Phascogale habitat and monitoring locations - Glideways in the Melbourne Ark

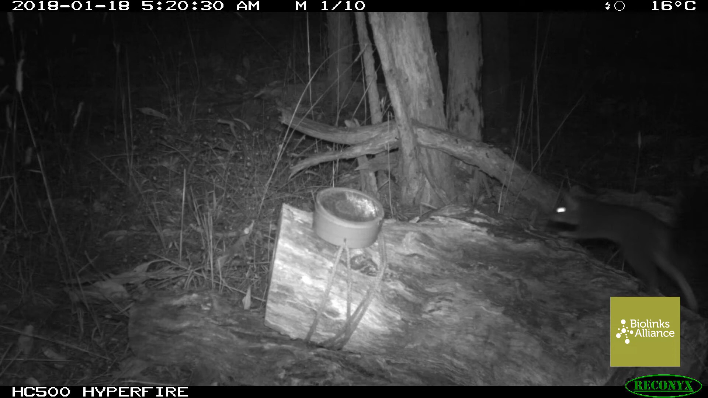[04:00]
And we got some great brush-tailed Fascagale images that proves they are using this location and proves that this is the perfect habitat for brush-tailed Fascagales.